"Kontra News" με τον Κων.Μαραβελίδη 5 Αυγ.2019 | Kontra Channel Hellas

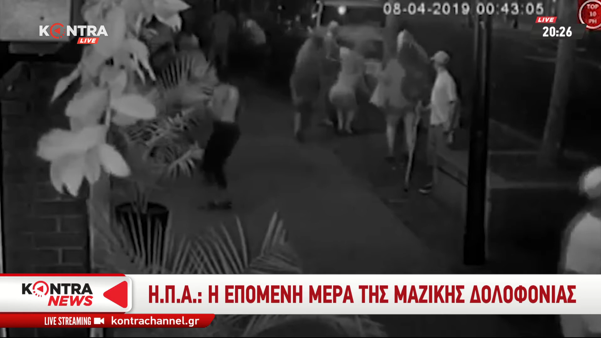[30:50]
Είναι το βίντεο ντοκουμέντο από τη στιγμή της επίθεσης στην East Fifth Street στον Dayton του Οχάιο.